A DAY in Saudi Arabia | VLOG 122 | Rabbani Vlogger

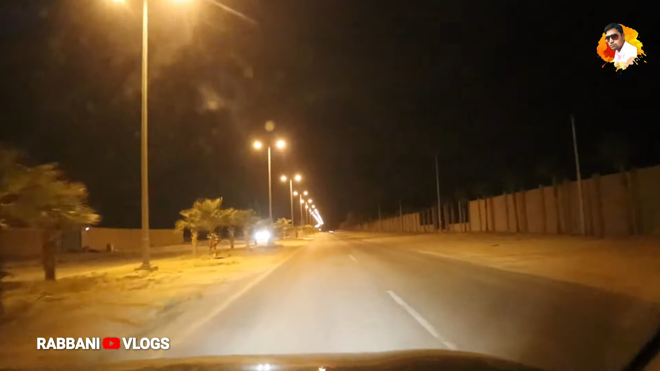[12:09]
तो भाई लोग हम आ चुके हैं दोबारा से वहीं पे जहाँ से हम लोग स्टार्ट किए थे इस ब्लॉग को, और ये रहा हमारा गेट, यहाँ से अंदर जाना है हमको, उसके बाद सबको लेके जाना है घर,